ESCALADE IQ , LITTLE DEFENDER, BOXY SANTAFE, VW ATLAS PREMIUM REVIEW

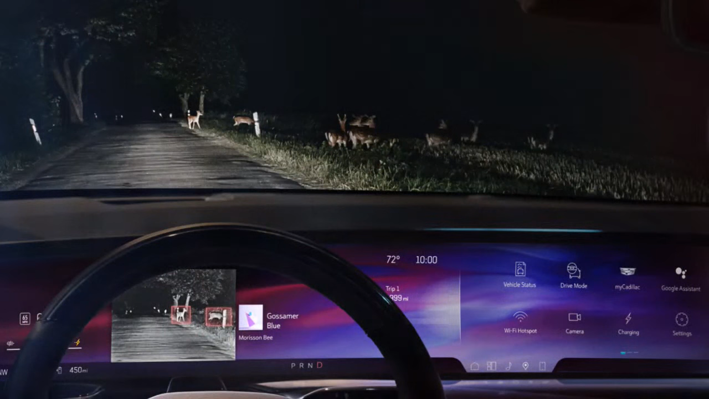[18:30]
Maybe. It has night vision. I remember that when Cadillac. Yeah, I love night vision. I've been in a couple over the years that had it and was driving at night and saw stuff that I wasn't aware was there.